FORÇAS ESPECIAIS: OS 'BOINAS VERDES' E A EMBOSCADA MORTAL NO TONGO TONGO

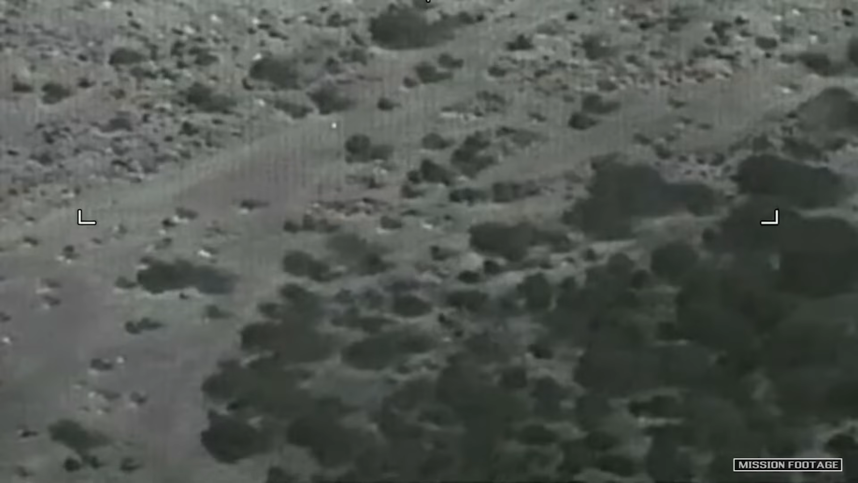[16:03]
Quando os americanos foram encontrados pelo resgate francês,
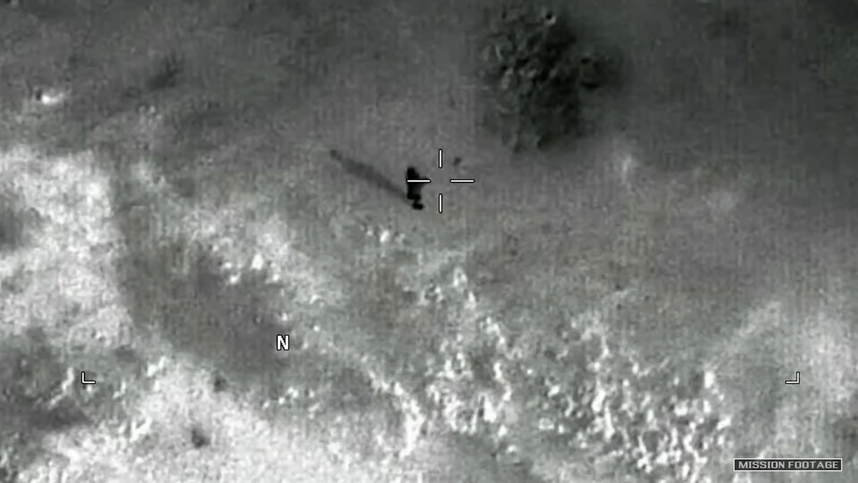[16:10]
um operador foi encontrado deitado ao lado de uma caminhonete inimiga enquanto outros dois americanos mortos foram encontrados na caçamba.
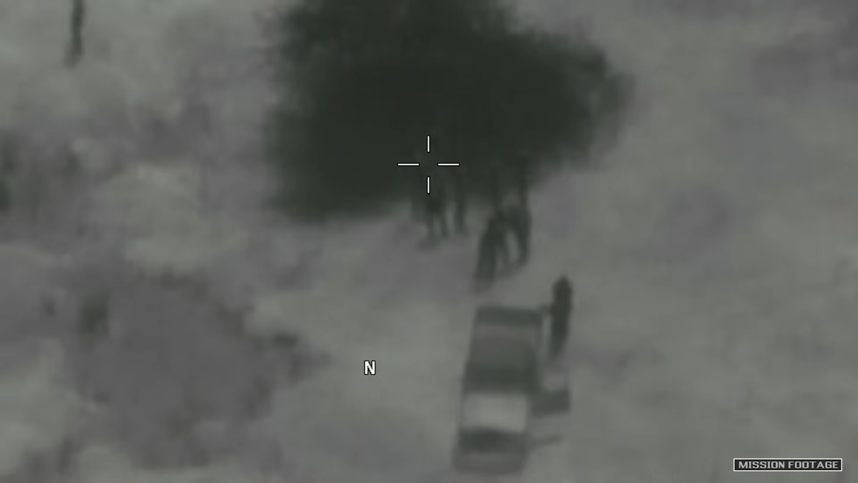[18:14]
Nas semanas que antecederam a fatídica emboscada, a unidade estava sendo caçada pelos terroristas em maior número e fortemente armados, o que resultou no caos completo quando o ataque começou.
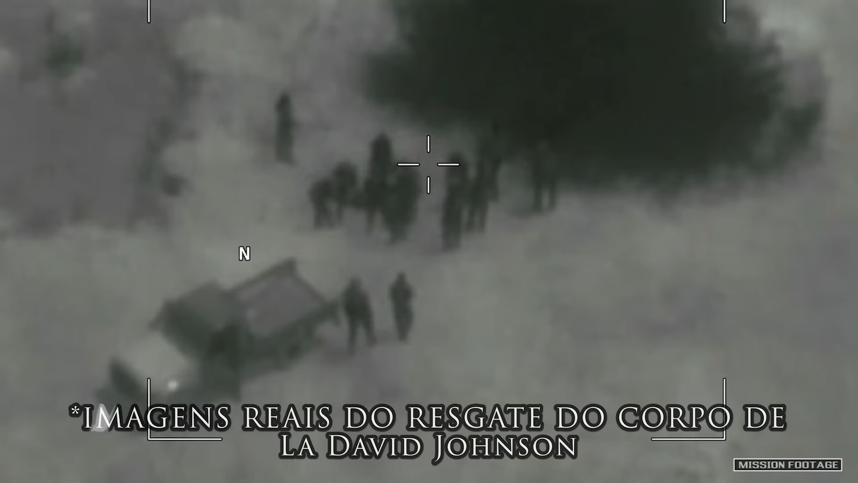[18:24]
A maioria das forças africanas haviam fugido no momento da emboscada e durante o evento, apenas sete estavam em um dos veículos perseguidos pelos terroristas.